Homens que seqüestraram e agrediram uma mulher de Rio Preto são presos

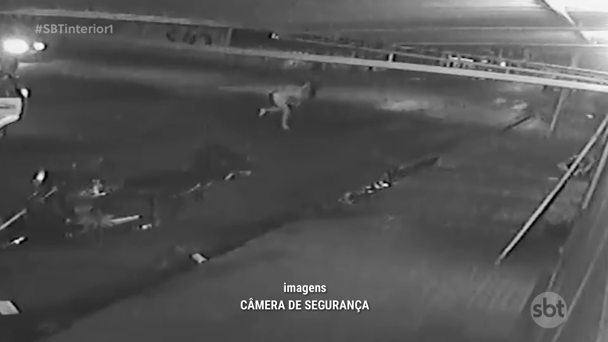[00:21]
Na sequência, o sequestrador vem com muita violência, a pega ali pelos braços e acaba arrastando novamente a mulher para dentro do carro, viu? Olha só como é que ficou.